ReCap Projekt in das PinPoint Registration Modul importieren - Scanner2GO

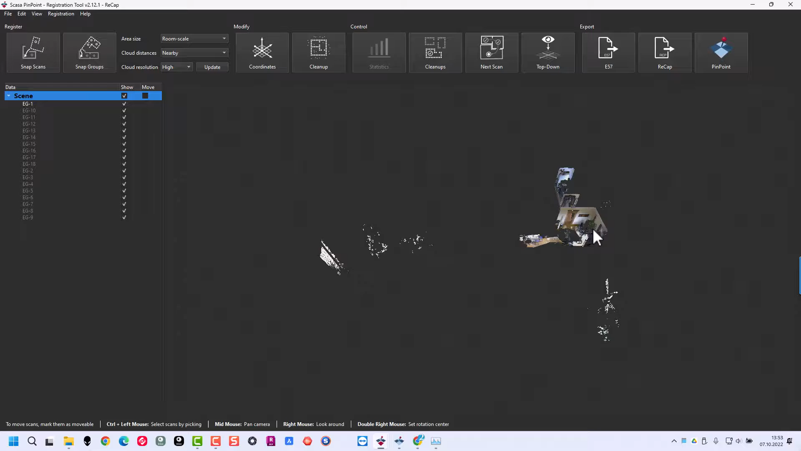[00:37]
Und wenn da jetzt beispielsweise ein Scan nicht passen würde, dann können Sie hier ganz normal mit den Funktionen das Ganze einpassen, etc. So, bis dann die Registrierung abgeschlossen ist und gegebenenfalls können Sie es auch in Recap wieder ausgeben,
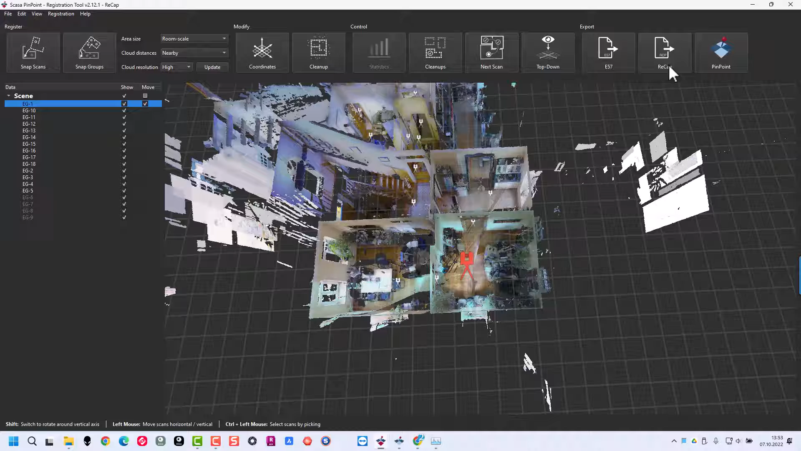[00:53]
falls Sie in Recap dann weiterarbeiten möchten. Oder Sie können es in E57 oder direkt ins Pinpoint-Model ausgeben,
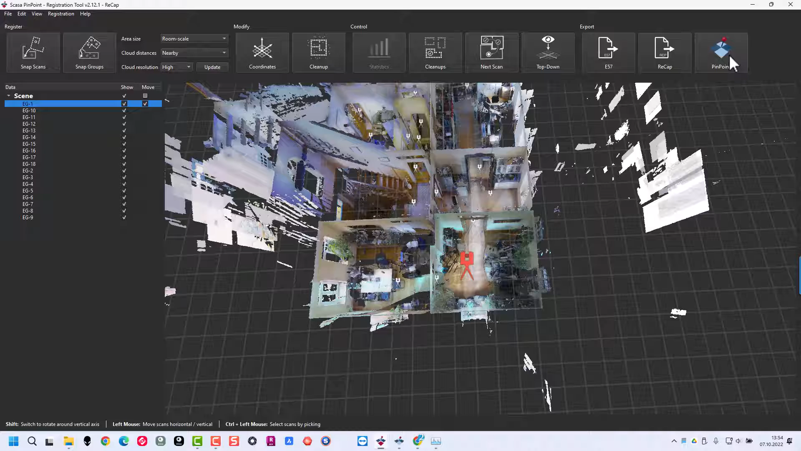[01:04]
um dann entsprechend die Datenauswertung in Pinpoint zu machen.